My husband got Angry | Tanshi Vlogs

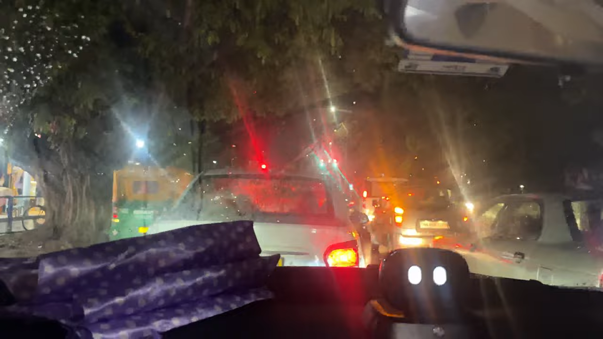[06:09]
बारिशी वेसे ट्राफिक लगा पड़ा है और हमारा युली परचेज
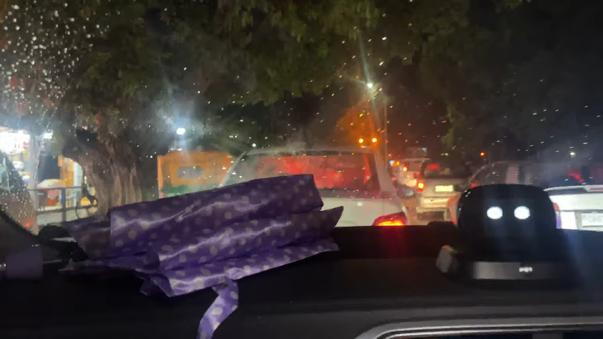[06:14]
अबरोया है अज इतनी देर लगा है यार कैसे नले क्या है ये वह है वह फॉव भाई आग है ये